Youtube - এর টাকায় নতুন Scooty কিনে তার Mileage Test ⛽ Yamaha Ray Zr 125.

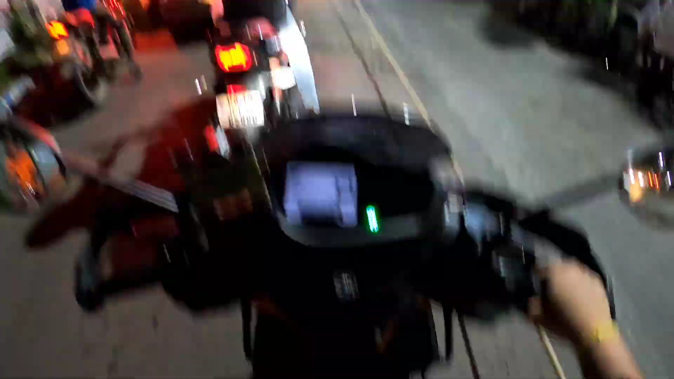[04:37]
বন্ধুরা এখন দেখুন ট্রিপ মিটারে পুরো তেল ফুল ট্যাঙ্ক করার পরে আমি 14 কিলোমিটার পর্যন্ত গাড়ি চালিয়েছি।
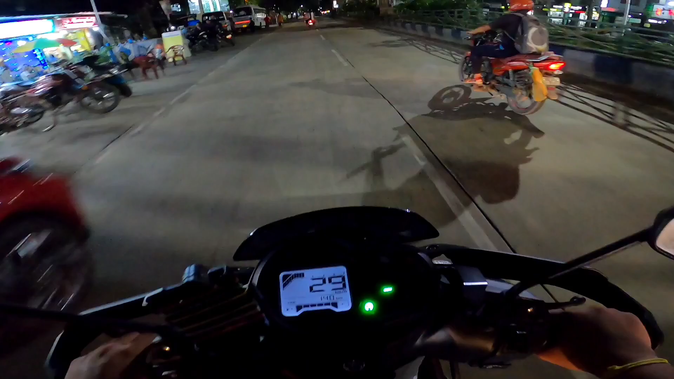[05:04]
আর চালাচ্ছি নর্মাল স্পিডে 30-40, নর্মাল ওই স্পিডে আমি চালাই, নর্মাল স্পিডে 30-40 চালাচ্ছি।
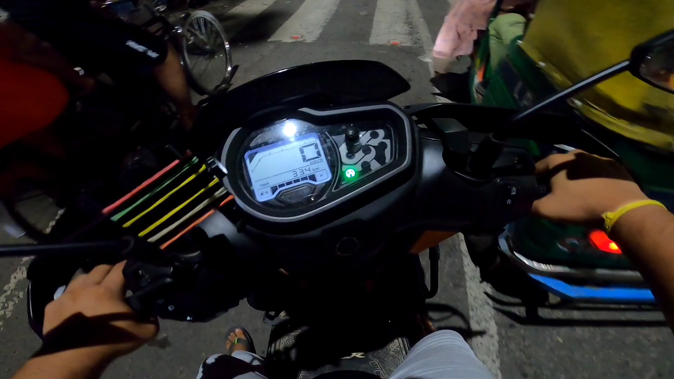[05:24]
33.4 কিলোমিটার চালিয়েছি। পেট্রোলের ছটা দাগই পূর্ণ আছে, যাই হোক, কিন্তু পেট্রোল এখন আবার ফুল ট্যাঙ্ক করাবো সেই একই পেট্রোল পাম্প থেকে,
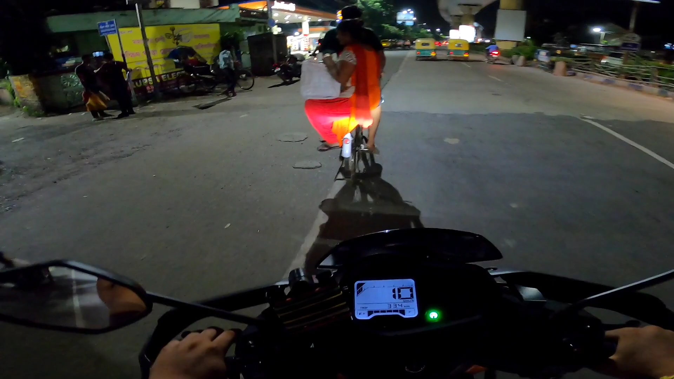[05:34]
আর দেখবো মাইলেজ আমাদের কতটা দিল। চলুন,